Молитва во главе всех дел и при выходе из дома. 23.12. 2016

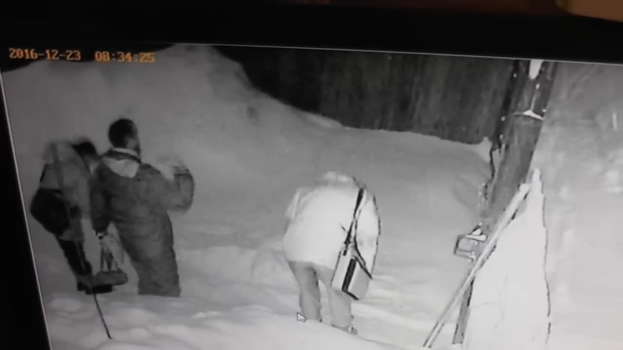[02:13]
Вот они выходят. С ними вместе я молюсь. Да благословит их Господь. Вот они. Шапки надевают. Вышли. И пошли.
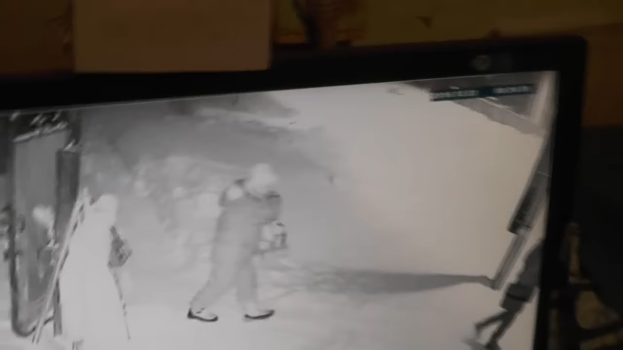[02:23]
Ну чтобы было видно, что пошли.